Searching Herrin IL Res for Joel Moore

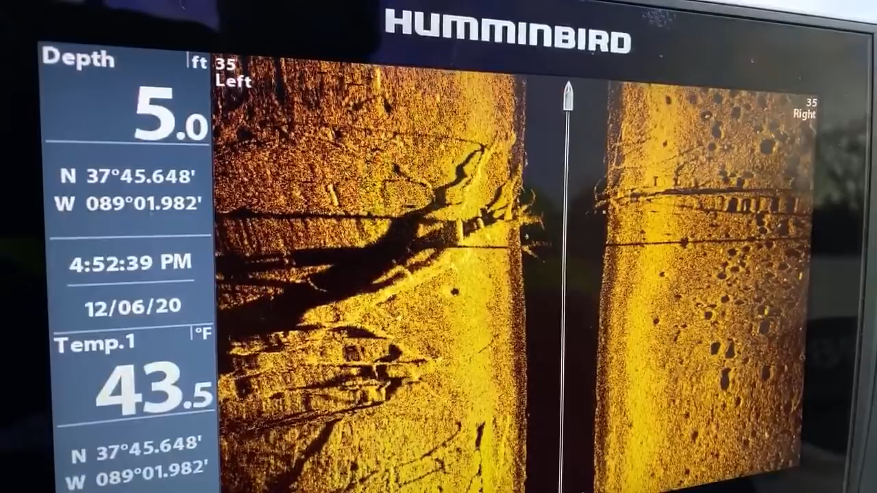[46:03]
On screen: depth 5.0 ft, water 43.5°F
All right, so you guys see that huge log? Wow. Does he have devil? Did you fish Devil's Kitchen? Hey, Tim. Did you fish Devil's Kitchen? Did you fish Devil's Kitchen? I just sonared that, like, I just sonared that in on Thanksgiving. All right, man, I'll see you. That's cool. All right, enough of that. We got to go. We're pressed for time now.
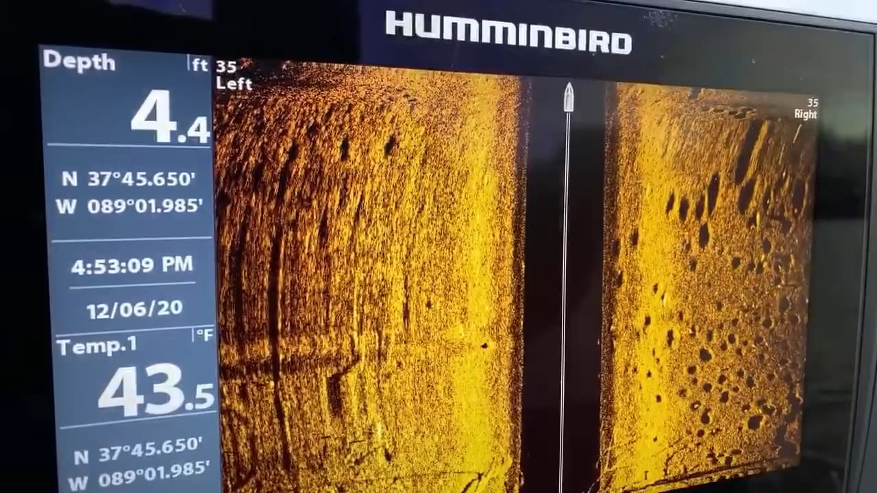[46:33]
On screen: depth 4.4 ft, water 43.5°F
285 people in here and 242 likes. That is amazing. And thanks to Tim, you guys can see the sonar again, because it literally just fell off and I don't know where that screw went. Look at all those bluegill beds. That's nuts. Losing sunlight, I am.
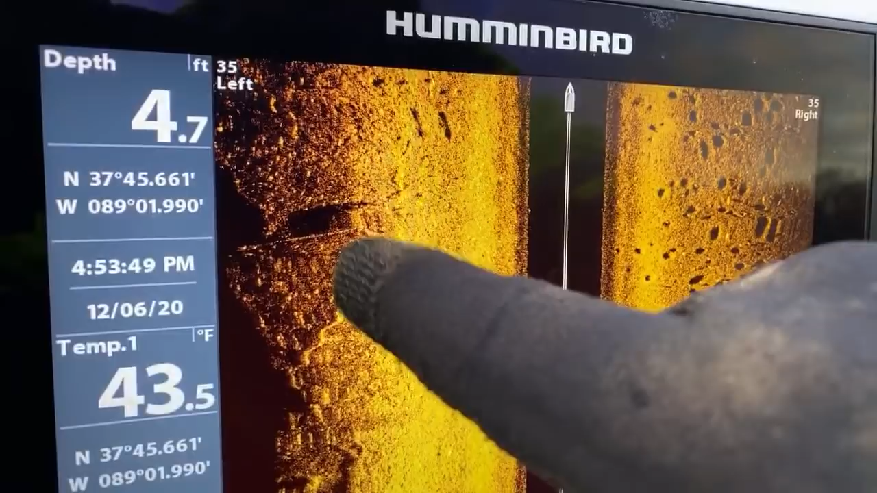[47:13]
On screen: depth 4.7 ft, water 43.5°F
It was his Thanksgiving video too. You're around the same time. That's crazy. All right, so this right here looks a little different. Let me look at this real quick. Okay, we're gonna go back around. I'm gonna actually mark that spot. Oh, you big dummy. Spot that doesn't look come on, you stupid thing.
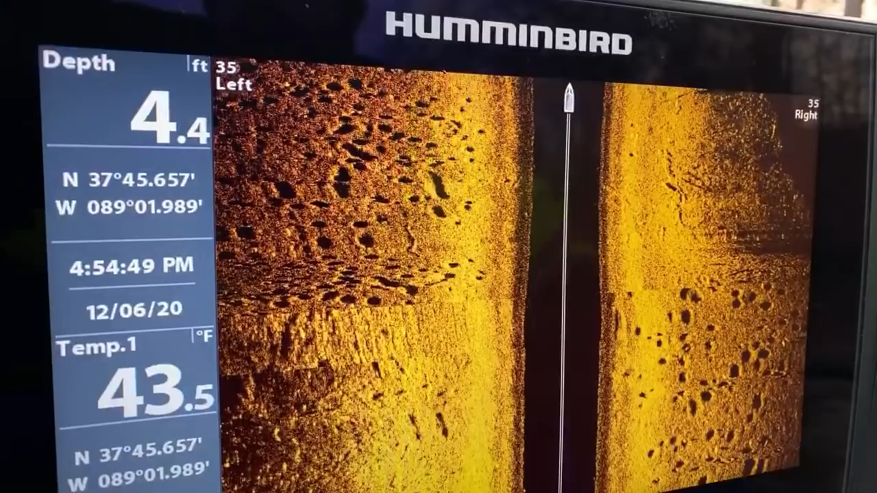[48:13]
On screen: depth 4.4 ft, water 43.5°F
Thank you, Tara, and have a good evening. There are a lot of bluegill beds down there, guys. Let's go fishing. Okay, we should be coming right over top of it now. I might have missed it.
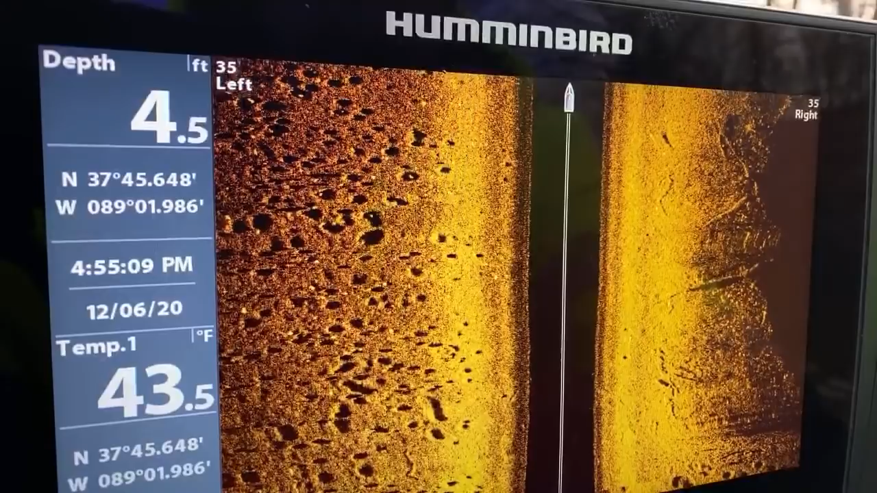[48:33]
On screen: depth 4.5 ft, water 43.5°F
There's actually a bluegill bed with a bluegill on it or something. Something's on it. Turn back around.
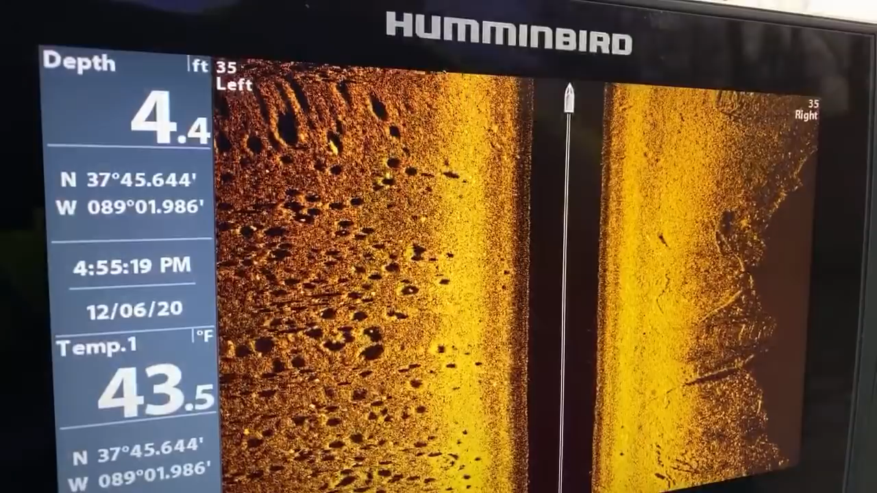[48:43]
On screen: depth 4.4 ft, water 43.5°F
There's another fish on it. There's that big tree again. Hello, Helen Avery. Guys, my legs are frozen because this water keeps on splashing on my legs. We're gonna have to get going.
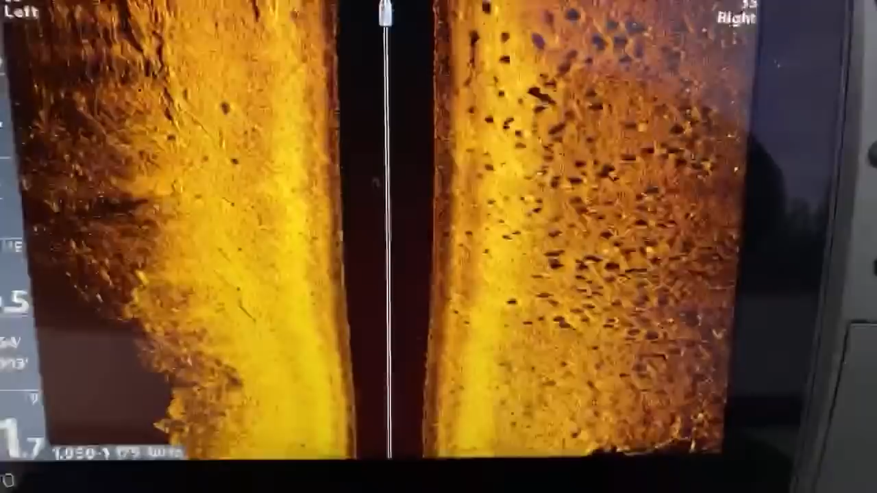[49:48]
Well, I don't see it anymore. So that's what I'm saying. It was just a malady in the water or whatever you want to call it. So we're going to keep on going.
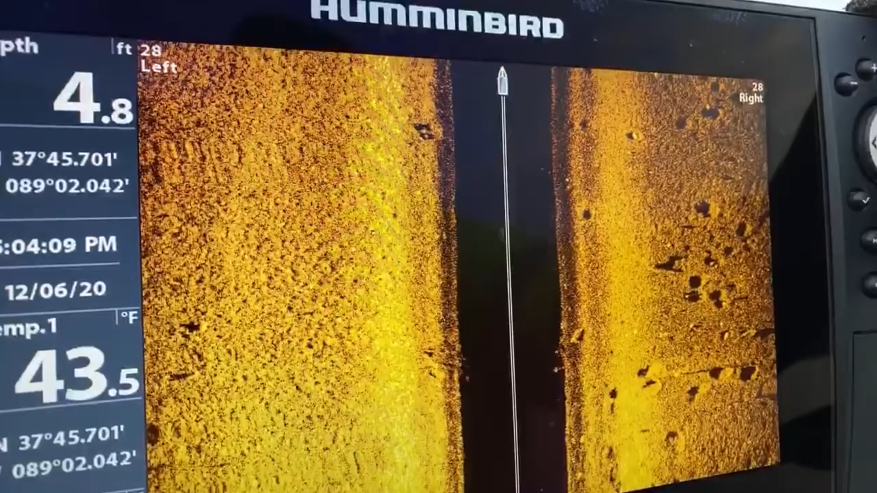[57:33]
On screen: depth 4.8 ft, water 43.5°F
So, just up and gone is not like him. So, foul play may have been an issue here. We don't know. But we are searching. That's an actual tire in the water. See the tire? See the fish inside of it?
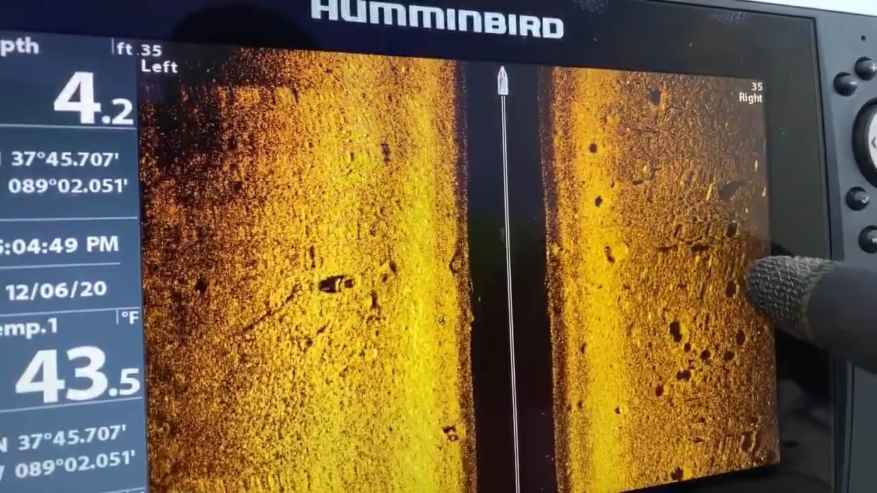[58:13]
On screen: depth 4.2 ft, water 43.5°F
Hey, look at this. See that? Okay. Do you see that? That's a catfish. Do you see? You see the little swirl on the back of that shadow? That's a big catfish. Doing what makes me feel good. Exactly. Do you see the wideness of that catfish on that shadow? That's a big mamma jamma. Same feel right here, but you can't actually see that. Well, we might be able to actually get a good view on that one. Hold on.
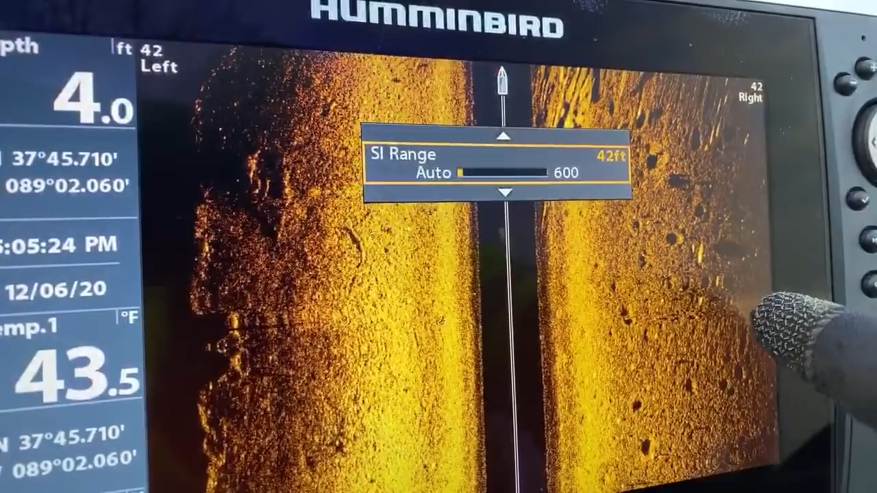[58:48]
On screen: depth 4.0 ft, water 43.5°F
Menu. That's his shadow. Right back there. Yeah, Team Waters with two, and there was a couple other fish.
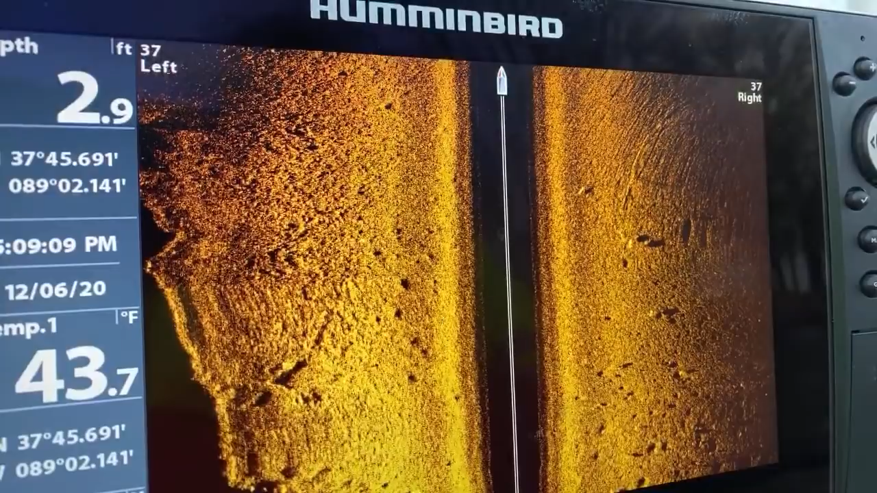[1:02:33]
On screen: depth 2.9 ft, water 43.7°F
If I don't write it down, I can't remember all the details. So I'm going to get a hold of Ryan, the person who was, hey John, the person who was the person who was giving me a tour around the place and telling me about it, and I'll get those details and I'll post it on the community post so you guys can see it. I have a map of the place too. That's a bigger fish. See that white, and then you got the black dark on there? It's the shadow.